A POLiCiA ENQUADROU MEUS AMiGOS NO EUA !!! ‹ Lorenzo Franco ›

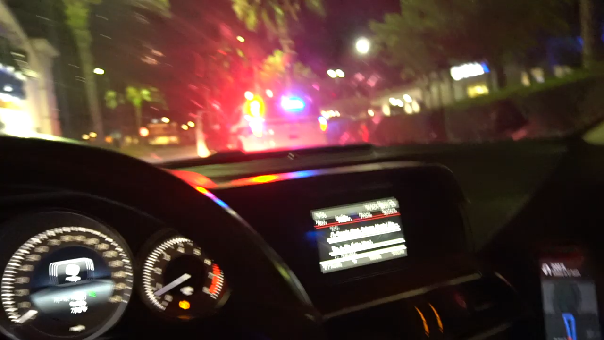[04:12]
Vê, tava seguindo uns amigos meus. Meu Deus, agora, velho.